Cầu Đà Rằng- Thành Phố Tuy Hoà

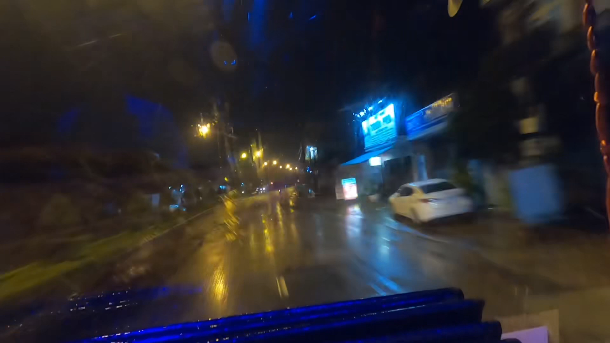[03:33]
chờ ban đêm này thì đường xe nó không có nhiều hết, thì mình lưu thông rất là thoáng. Nhưng mà dù gì đi đường này thì nó có chật hơn xíu, nhưng mà nó đi vẫn khỏe hơn, nó không có giằng sóc, không có sụp hố nữa.
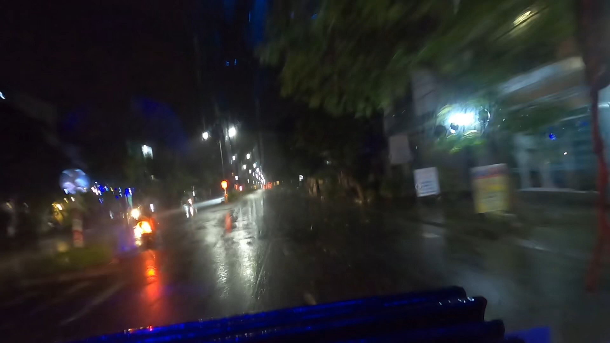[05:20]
đó là cầu Đà Răng ha.
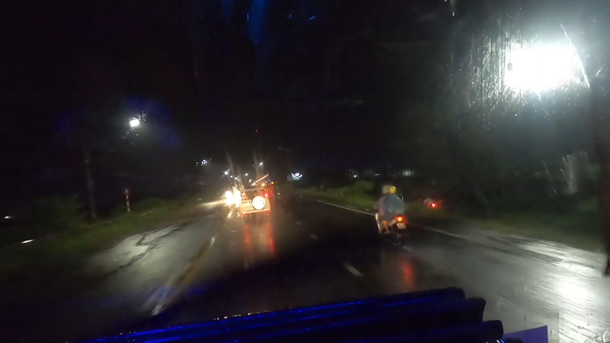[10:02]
Và mình đi qua cái đoạn này nó sẽ là sắp tới cầu Đà Răng rồi các bạn. thì cầu Đà Răng này nó sẽ có chiều dài tổng của nó là 1 km/1 ha, là 11.000 m chiều dài của cầu Đà Răng này. Thì cầu Đà Răng này nó, đây là cầu Đà Răng 1. Thì bên trái của mình đó là có một cái cầu sắt
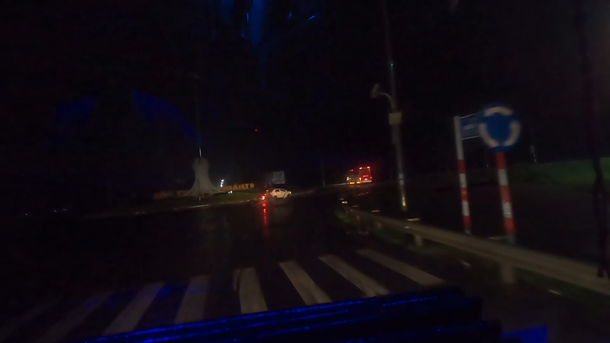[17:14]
đường quốc lộ 1A cũ và đường tránh thị xã thành phố Tuy Hòa.
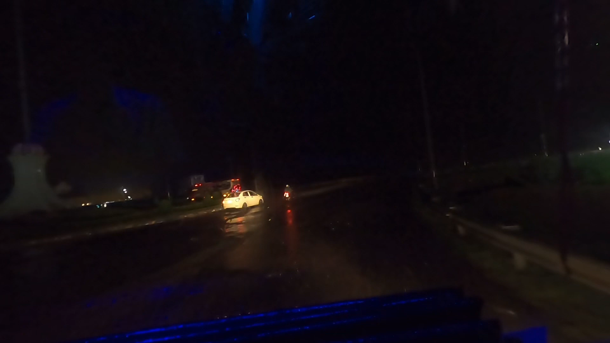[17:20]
Đây là cái đường bên phải mình, nó là đường quốc lộ 1A mới, đường tránh thị xã Tuy Hòa đó các bạn. Còn đây là một cái vùng bên mình sẽ đi thẳng, là sẽ đi tiếp quốc lộ 1A để mình đi vào miền Nam ha.